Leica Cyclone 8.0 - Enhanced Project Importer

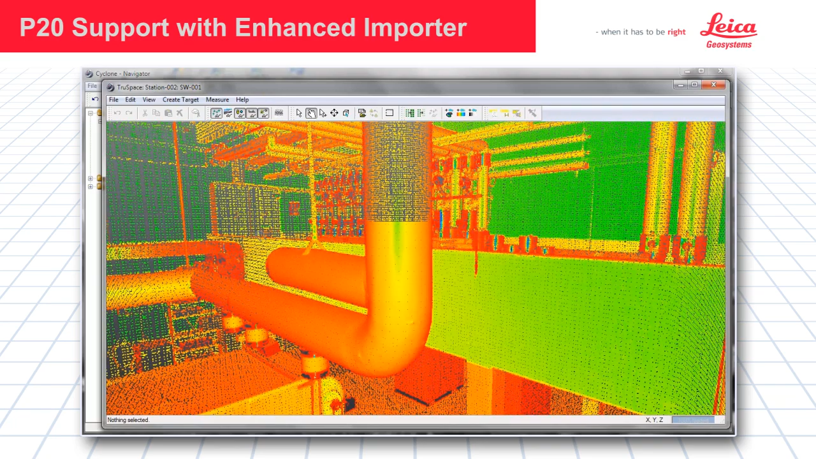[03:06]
Browse to the area where we want to import more points. With the fence command, go ahead and just highlight the area. Then you will see load points within fence. Now it is going to bring in more points. And now you will see it densifies that area bringing all the available points in.